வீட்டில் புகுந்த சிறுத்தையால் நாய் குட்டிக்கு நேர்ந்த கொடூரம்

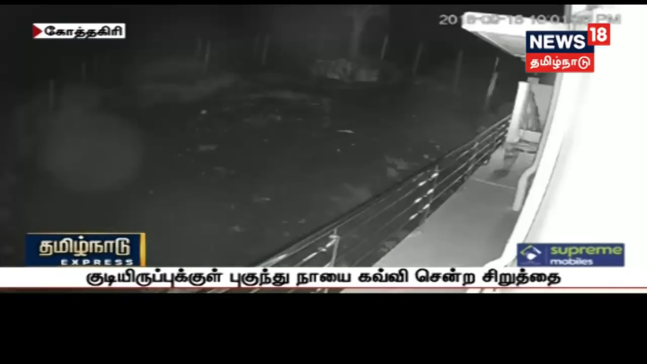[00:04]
நீலகிரி மாவட்டம் கோத்தகிரி அருகே உள்ள அரவேணு பகுதியில் சிறுத்தை ஒன்று குடியிருப்புக்குள் புகுந்து நாய் பிடித்து செல்லும் சிசிடிவி காட்சிகள் வெளியாகியுள்ளன.